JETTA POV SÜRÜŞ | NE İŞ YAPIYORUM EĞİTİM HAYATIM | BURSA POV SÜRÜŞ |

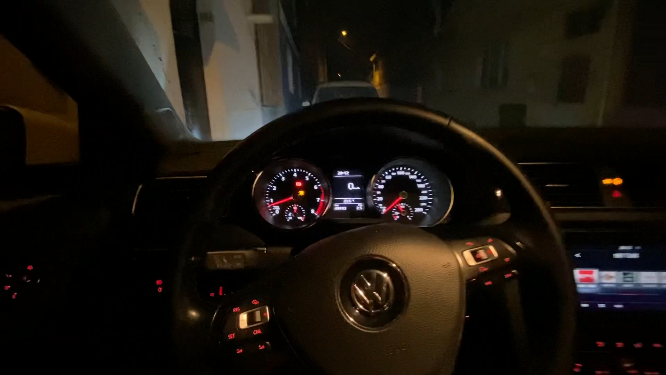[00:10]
şu anda görüyorsunuz arzalanmamız yanıyor bunun da uyarısına bir bakalım size göstereyim uzun farı kontrol edin sol uzun farı kontrol edin diye bir uyarısı var şimdi jettalarda biliyorsunuz arzalanması yakıyor sonra lambalar yanınca böyle bastığınız zaman sönüyor yani bu kısalar yandığı için sisler yandığı için arzalanması sönüyor uzunları basılı tuttuğum zaman sönüyor bilenler biliyor zaten arkada insan olması şu canları silelim ya
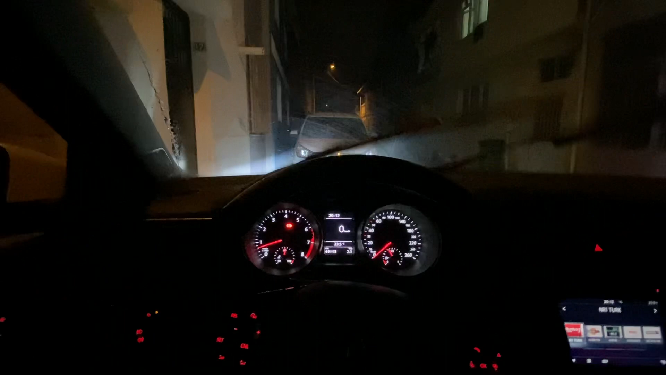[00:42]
Allah ya Bismillah şimdi yavaştan Demirtaş'a doğru gidelim hatta şey yapalım şöyle sıfırlayalım yakıt tüketimimizi ikinin ortalaması kaçmış yedi buçuk şimdi şu ikiyi silelim mesafeye bakalım sürüş süresi yağ sıcaklığı ortalama hız mesafe sıfır aynen şunu da sıfırlamış olduk en azından sakin bir şekilde Demirtaş'a doğru gidelim şimdi buradan
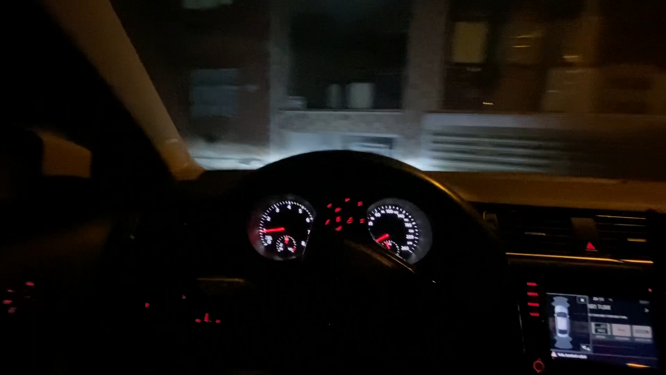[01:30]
olarak hani bu arabaya tüp takılır mı takılmaz mı diye soran çok yok abisim Jetta Volkswagen arabasına tüp ben çok önermiyorum kendime tüplü şekilde kullanmıyorum zaten benzinli biniyoruz yakıt tüketimi nasıl diye soracak olursanız genel olarak iyi yani ortalama 6,5-7 litrelerle şehir içi dolaşıyorsunuz şehir dışı sakin bir kullanımda daha da az veriler olacağını söyleyebilirim biliyorsunuz zaten farları beyaz yaptık sisleri
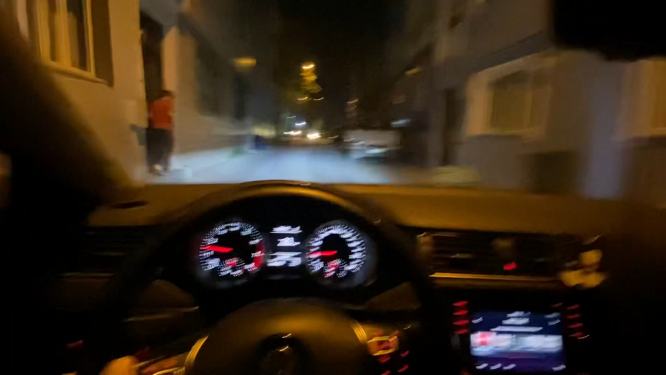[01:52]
kısaları uzunları pooton arzalanmamız yanıyor ama olsun sıkıntı değil bu problem değil bizim için ilk